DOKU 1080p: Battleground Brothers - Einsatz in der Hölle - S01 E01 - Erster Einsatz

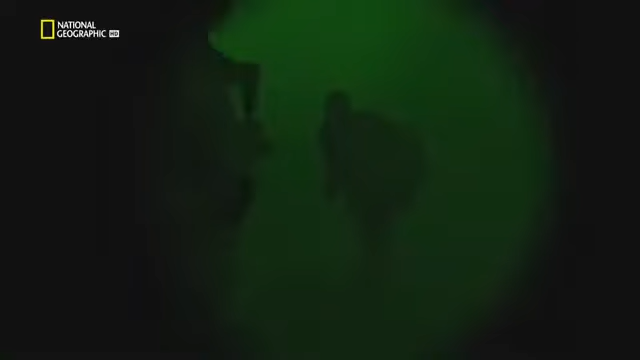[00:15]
Hey, get back, get back! Man weiß nie, was passiert. Und zu versuchen, den Krieg ein für allemal zu beenden.
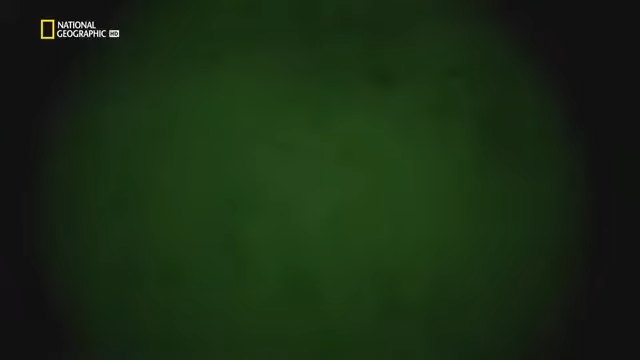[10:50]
Der erste Trupp Marines ist gelandet und schwärmt aus. Dann folgt der zweite.
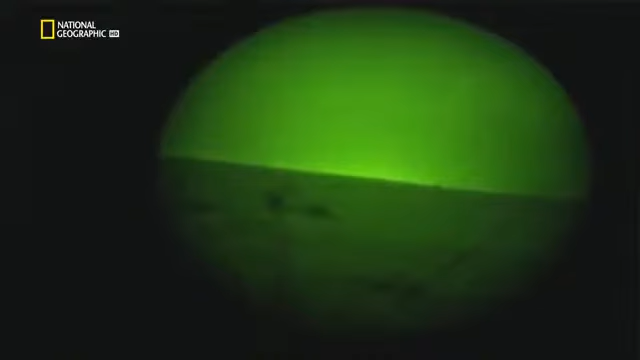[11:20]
Plötzlich greifen die Taliban an. Hey, get back, get back! Sie sind keine Bedrohung für die Marinehubschrauber, die ihre Nachtsichtinstrumente nutzen, um sie zu orten.
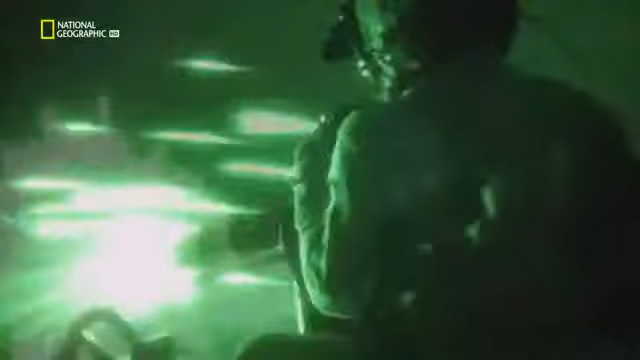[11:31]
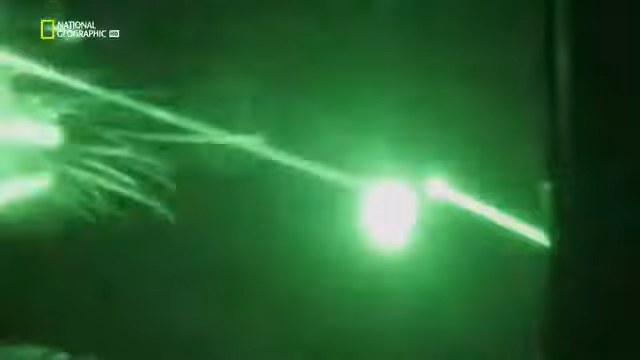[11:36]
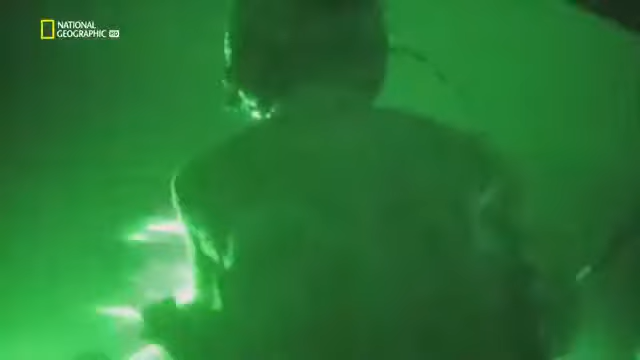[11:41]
Das Maschinengewehr des Huey eröffnet das Feuer. Dann werden Raketen abgefeuert.
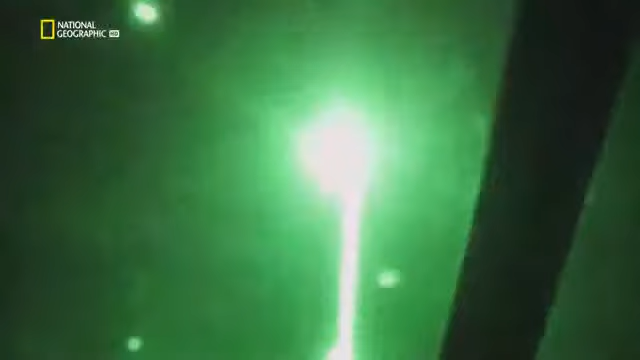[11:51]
Den ersten Angriff übersteht die Golf Company unversehrt.
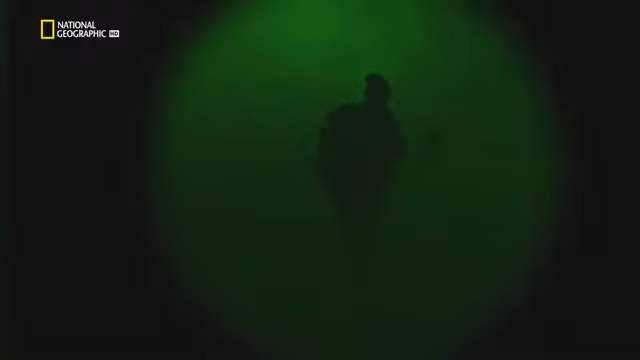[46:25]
Dann folgt der zweite. Plötzlich greifen die Taliban an. Sie sind keine Bedrohung für die Marinehubschrauber, die ihre Nachtsichtinstrumente nutzen, um sie zu orten.
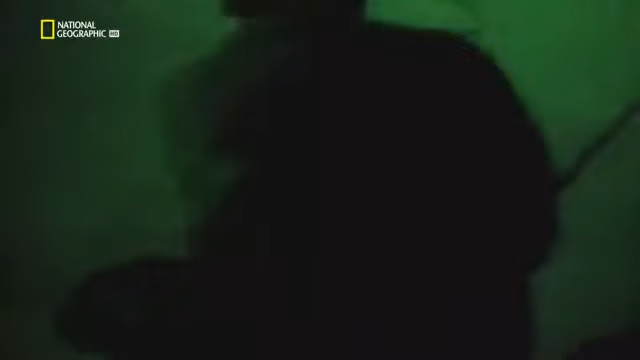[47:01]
Das Maschinengewehr des Huey eröffnet das Feuer.